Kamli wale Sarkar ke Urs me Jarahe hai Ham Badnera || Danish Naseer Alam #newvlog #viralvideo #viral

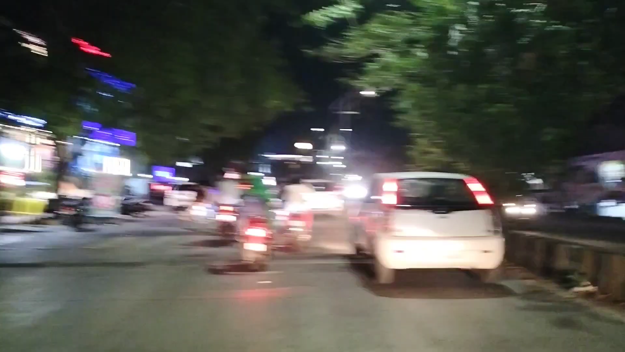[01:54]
बाई ऐसा लगता है इसको अब्बाक कॉल आ गया खोज इस्पिट में निकला हो दिख गिन रहा दूर दूर तक